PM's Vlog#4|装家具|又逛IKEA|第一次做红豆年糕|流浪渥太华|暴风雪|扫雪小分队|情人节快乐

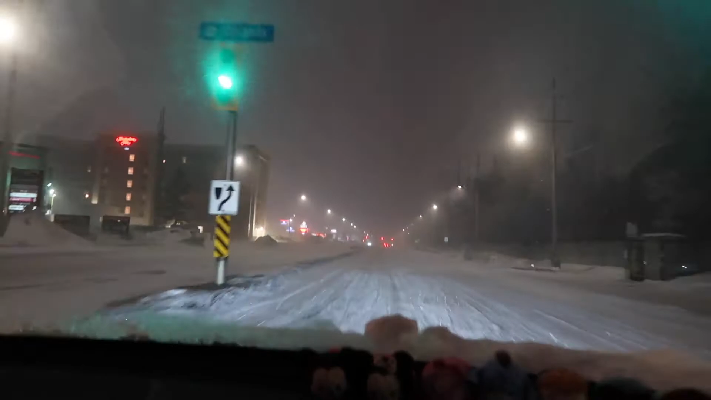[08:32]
车红灯，它就这样开过去了。 唉， 它不停呢。 前面感觉就已经开进了一片迷雾中，风太大了。